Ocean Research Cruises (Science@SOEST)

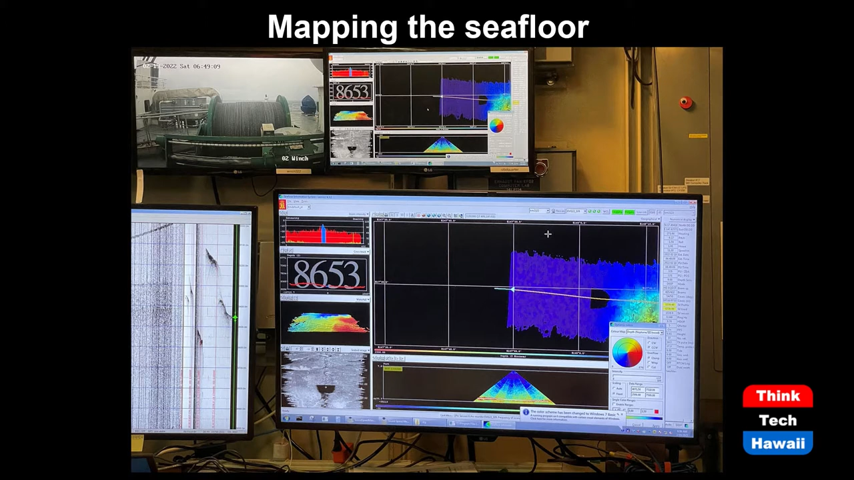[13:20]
in the screen, is the mapping of the seafloor, and if we take a look at the bottom image, which is more colorful, we're starting to see some topography. So, we use the multi-beam bathymetry, which consists in sound waves that are emitted from the research vessel, and then reflected back when they hit the seafloor, so we can calculate, we have the velocity and the time that the sound waves take to go and come back,
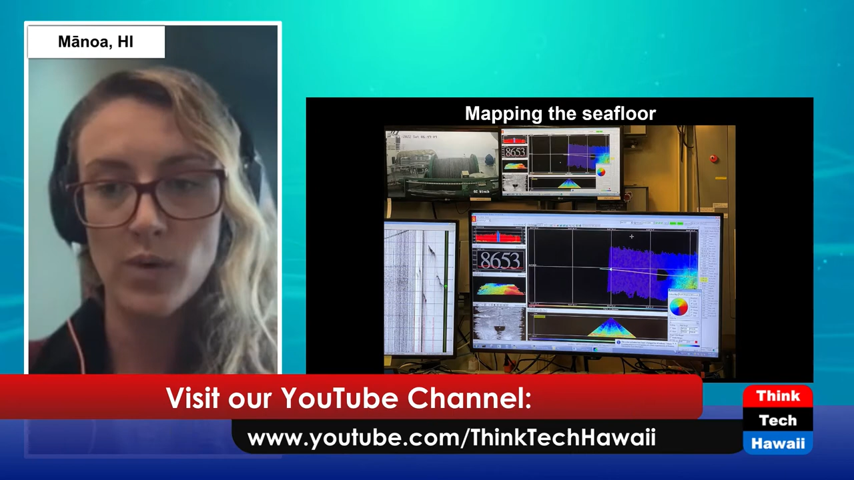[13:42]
so we can calculate the depth of the water column,
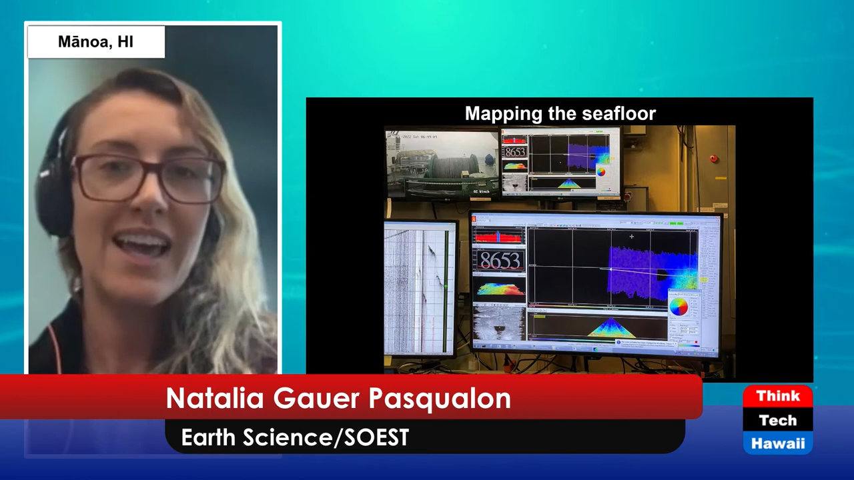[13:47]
and then the depth of the seafloor.
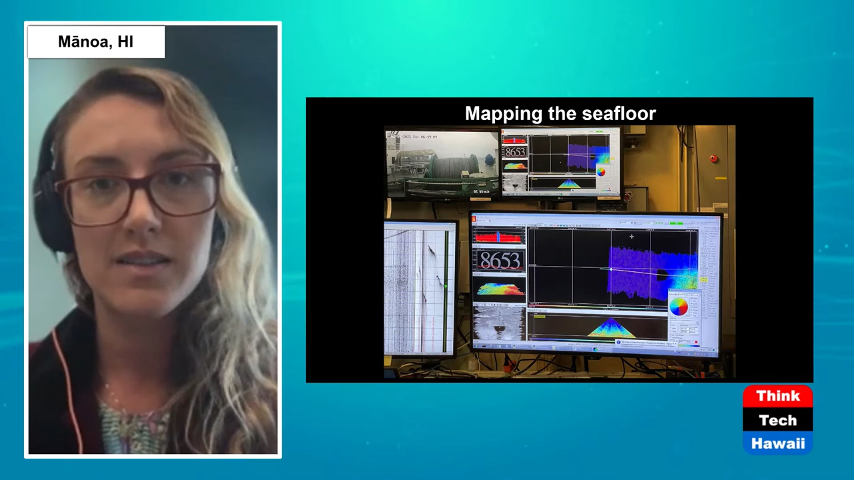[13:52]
So, the multi-beam, people may have heard of sonar, sound waves passing through the water, right?
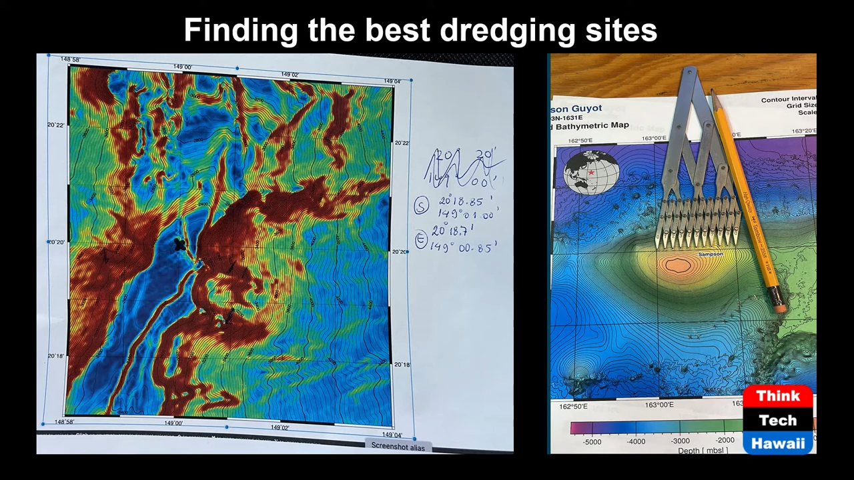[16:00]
Yeah. Finding the best dredging sites. These maps, they are generated by a combination of the slope and the reflectivity. And when it is very, very red, it suggests that this would be a good place for dredging. So, that's how we decide, oh, the cruise is going to be dredging around here, or not.